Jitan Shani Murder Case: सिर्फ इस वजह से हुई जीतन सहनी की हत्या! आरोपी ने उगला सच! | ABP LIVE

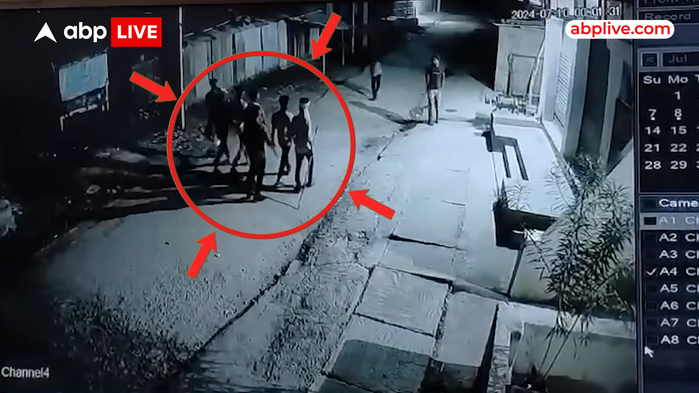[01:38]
बीच मृतक के घर के सामने वाली गली में रेकी की जो पास में लगी CCTV फुटेज में भी कैद है कि ये सुनिश्चित होने के बाद रात 11 बजे के बाद जीतन के घर से सब लोग चले गए